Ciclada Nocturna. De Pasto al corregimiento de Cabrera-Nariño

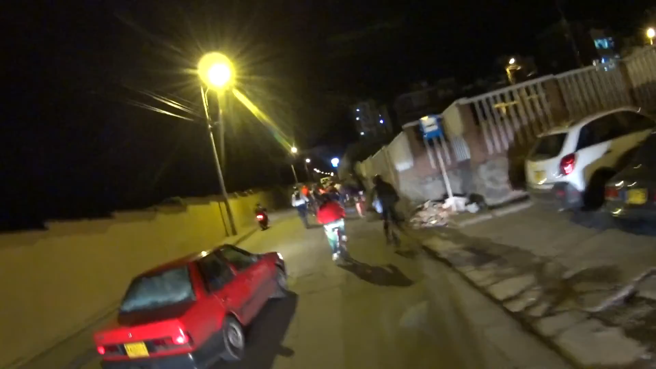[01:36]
Bueno, son todos los compañeros que en esta ocasión nos visitan y nos acompañan con Sueños de los Andes
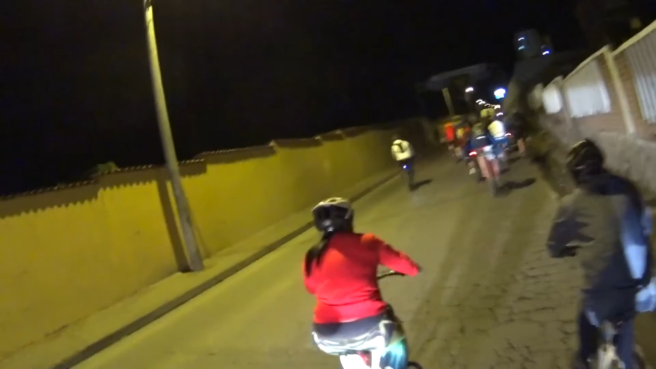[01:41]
en el camino desde la ciudad de Pasto para llegar al pueblo de La Laguna y bajar al pueblo de Cabrera